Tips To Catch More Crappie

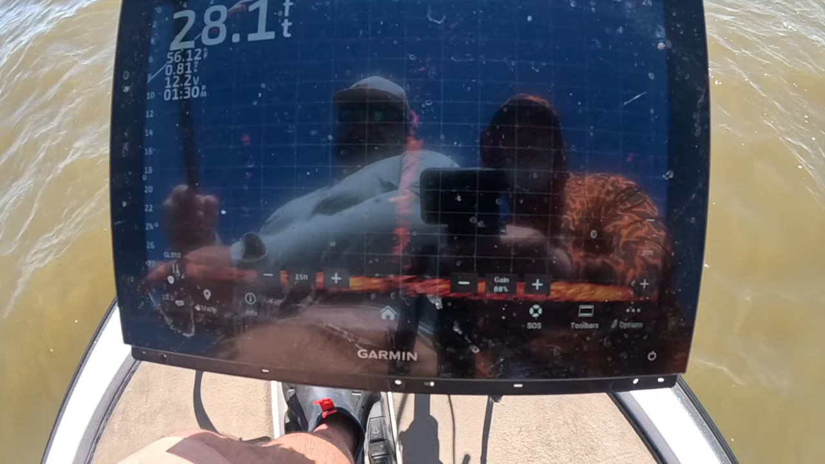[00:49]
On screen: depth 28.1 ft
Probably the strike zone is 8 to 12 feet. And now he's going to try to bring that bait right down there on top of that.
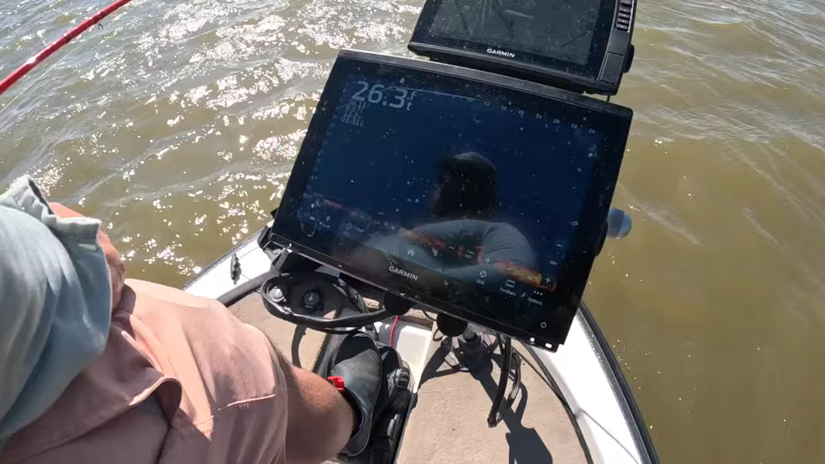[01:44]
Oh, wind, come on. Now he's just inching that motor up to the fish. That bait above that fish.
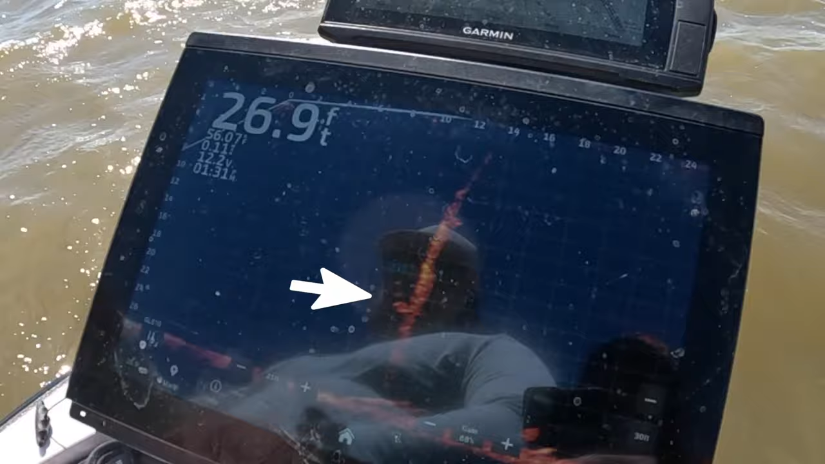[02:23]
On screen: depth 26.9 ft
Any second that fish I've been seeing that bait coming up. Here he comes, here he comes. Got him. Got him. Ooh, good fish too. Yep. Nice fish. This is a typical Lake Fork fish right here, boys.
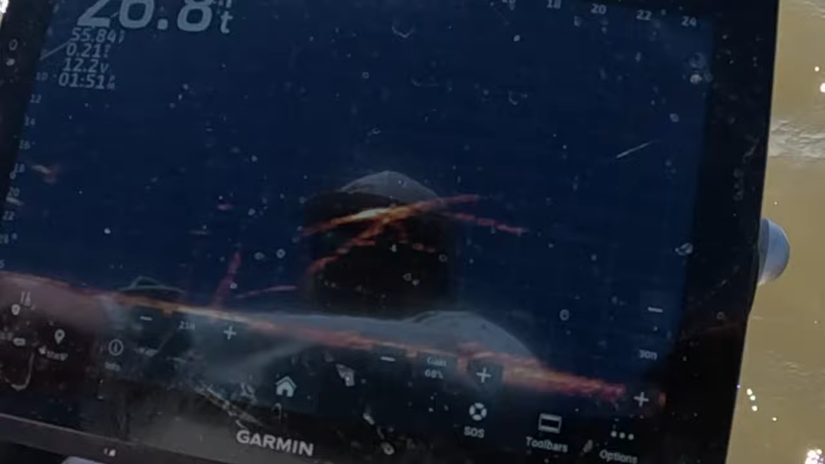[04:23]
Like, he's disappeared. I think that's one right there.
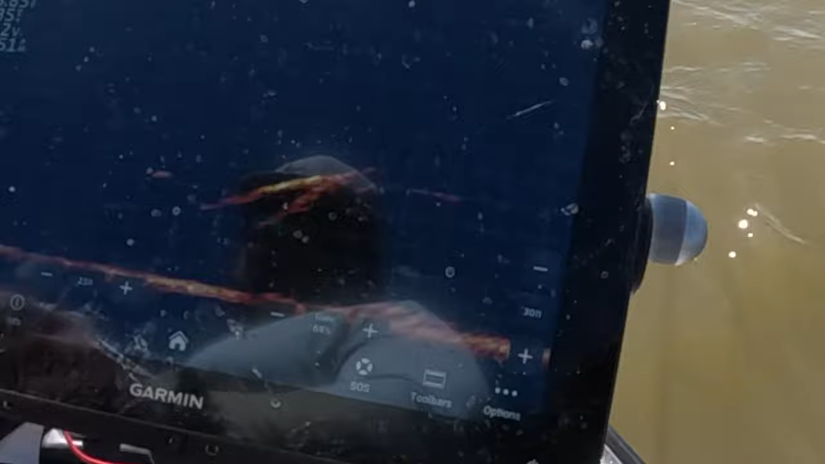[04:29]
Bigger one's right there. So, again, he's taking the trolling motor, just going against the wind.
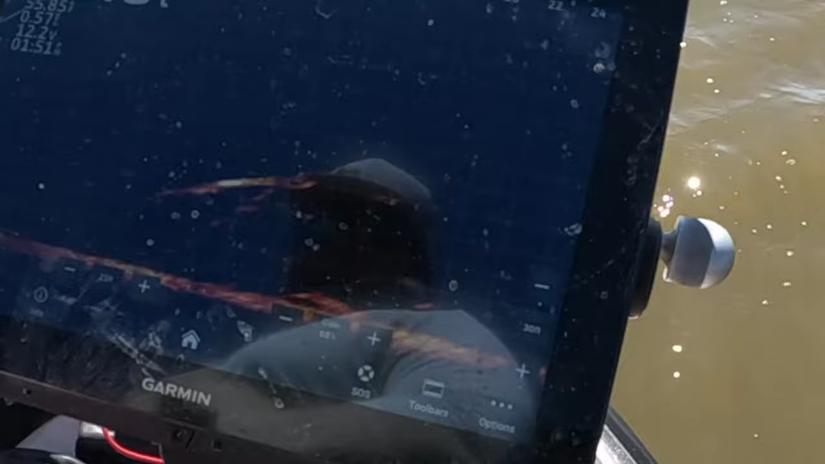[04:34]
He always point into the wind, and then he's going to just kind of fish.
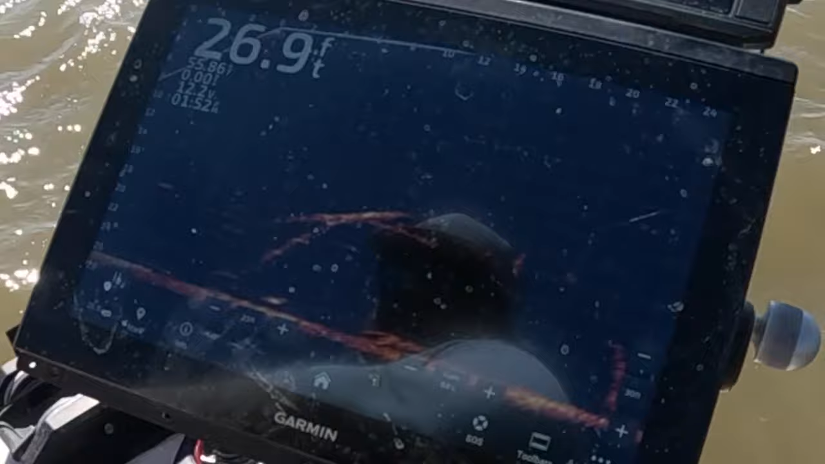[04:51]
On screen: depth 26.9 ft
I'm in the zone, just not quite.
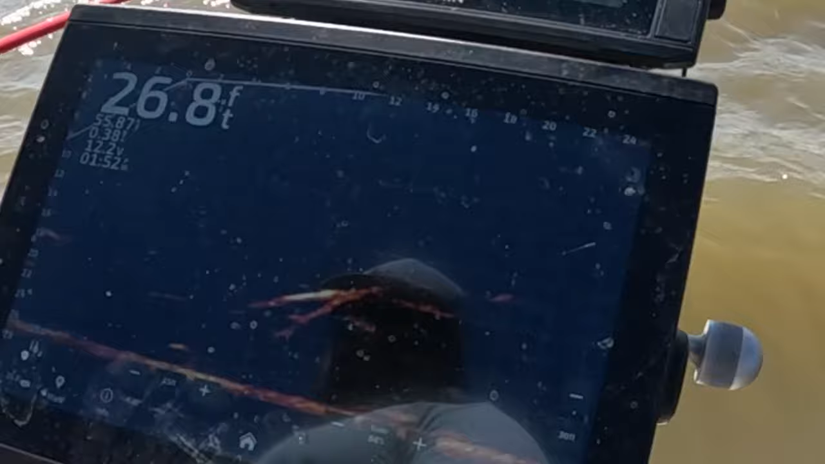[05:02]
On screen: depth 26.8 ft
Oh, he's right there. Yep. He's just in a great spot.
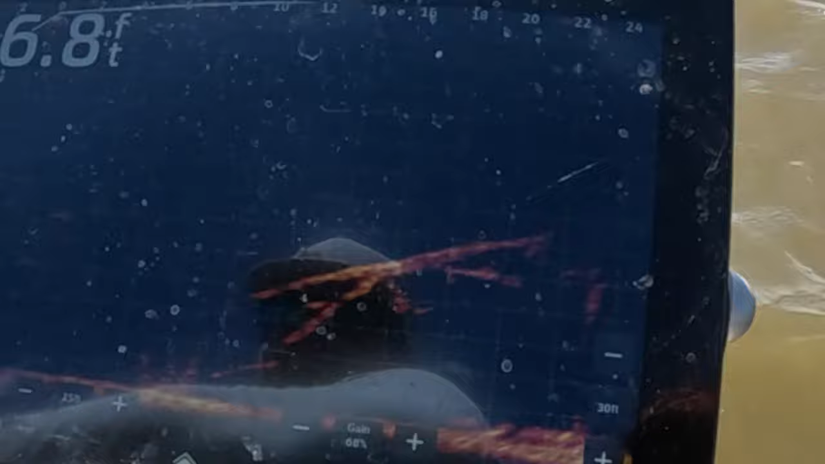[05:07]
Fish is right underneath that limb. It's kind of hard to get to. So we're trying to get on one side of the limb, and then if that don't work, we'll get on the other side of the limb.
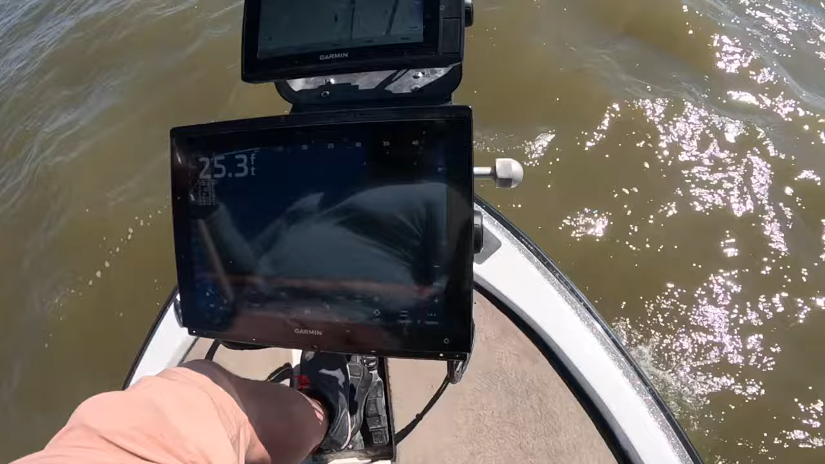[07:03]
On screen: depth 25.3 ft
Hey, I just want to say that when you're looking at this graph, there's been a lot of times you'll see a hard return on the trees and you think it's a fish. You'll see some stuff like that. Right there.
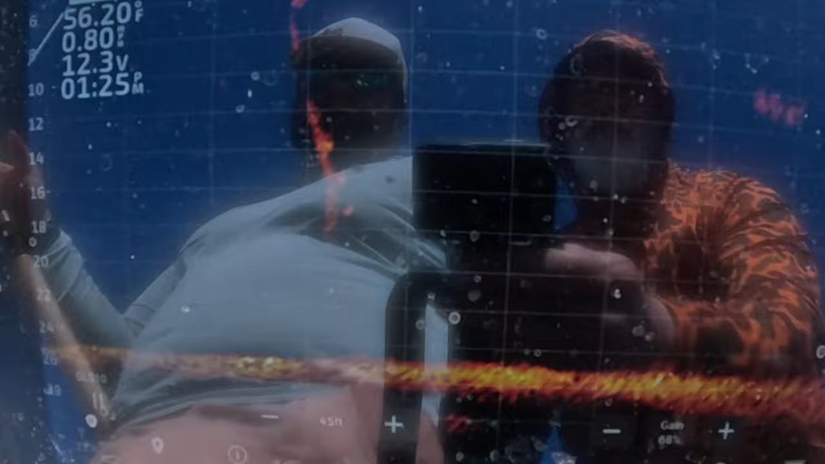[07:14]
Or you'll see a hard return at the top. Don't waste your time on those guys. If it's not a dime or a quarter size and got a movement and round, just keep going. One of my biggest problems is just sitting there trying to catch something that's not there.
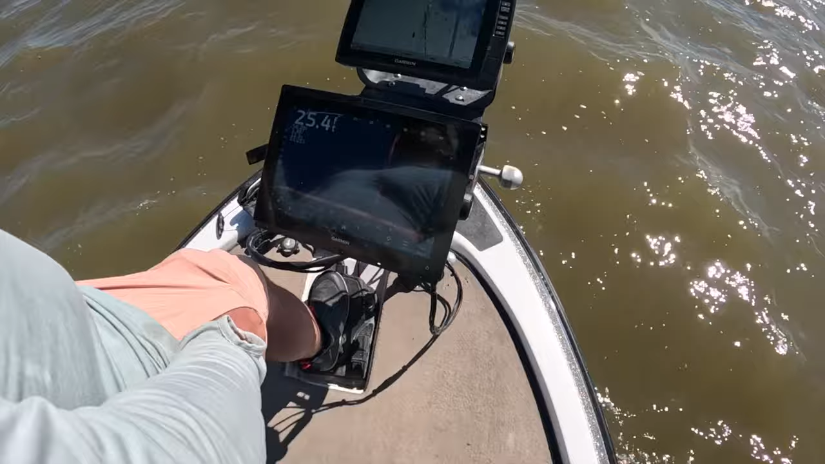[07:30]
Hard returns are not fish most of the time. So. Just remember that. Keep drilling. Okay, bring him straight up. Straight up. Keep coming straight up.